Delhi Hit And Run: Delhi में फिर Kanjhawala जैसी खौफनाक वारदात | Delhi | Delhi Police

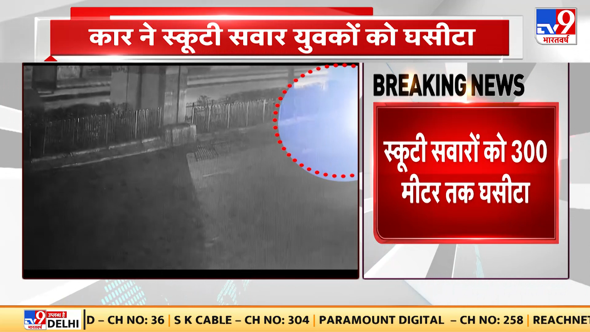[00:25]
सीसीटीवी भी सामने आ गया है इस घटना का,
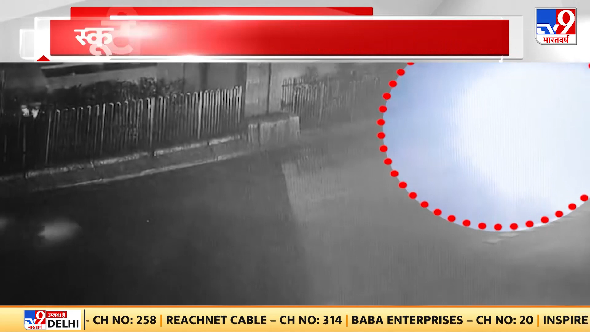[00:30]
जिसमें ये नजर आ रहा है कि किस तरह से ये कार सवार इन युवकों को घसीटता हुआ 300 मीटर तक ले जाता है। एक की मौत हुई है और 5 आरोपी गिरफ्तार किए गए हैं।